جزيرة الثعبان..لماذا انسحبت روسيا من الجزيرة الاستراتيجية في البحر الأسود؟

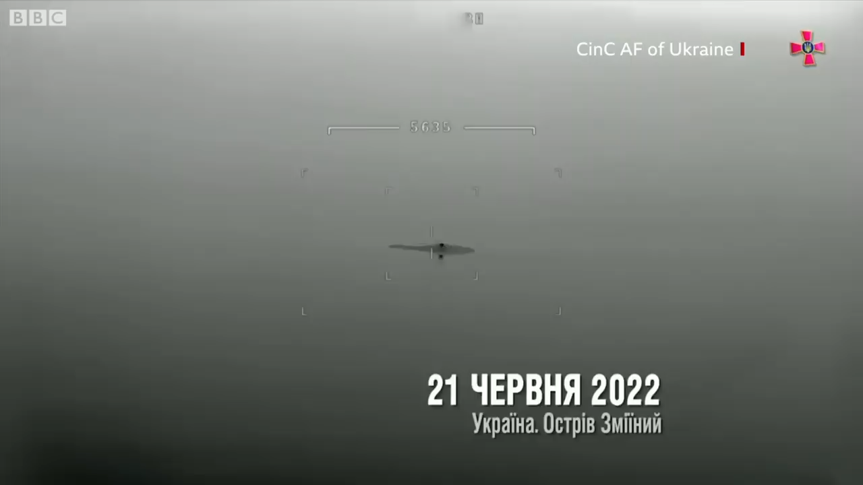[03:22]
الأوكرانية تقول أن هذه الصور تعرض سلسلة من الهجمات على القوات الروسية التي كانت
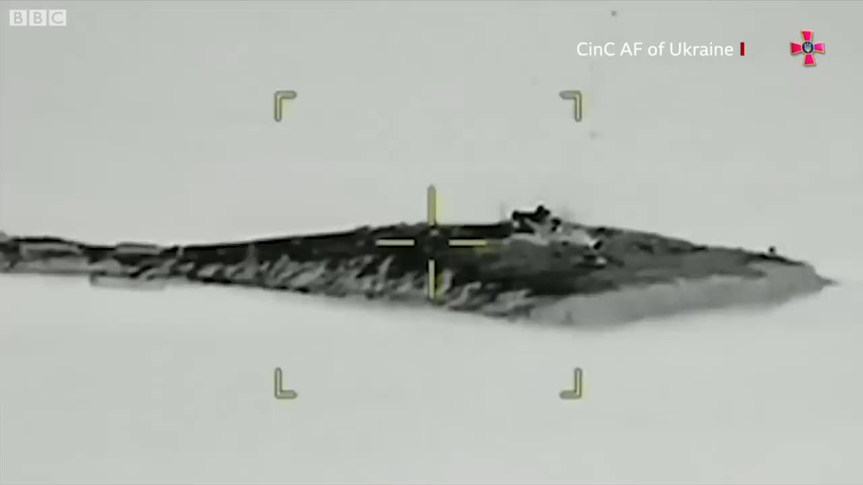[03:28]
موجودة على جزيرة الأفعى الرئيس الأوكراني فلودمير زلالسكي